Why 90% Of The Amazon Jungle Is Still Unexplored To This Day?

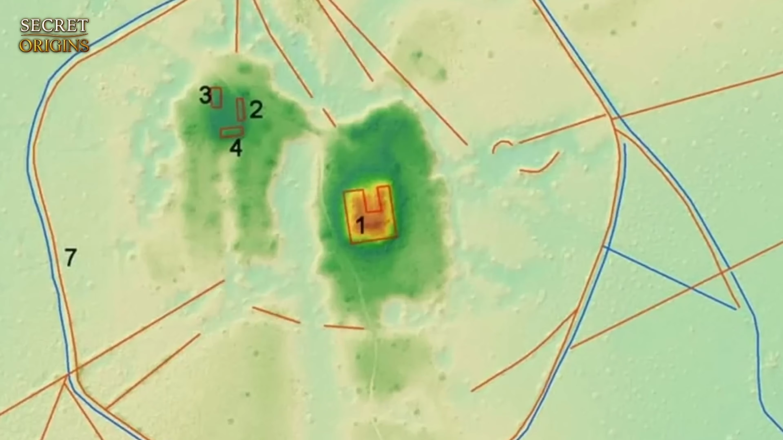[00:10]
Even when modern technologies such as LiDAR and satellite photography have revealed previously unknown networks of roads,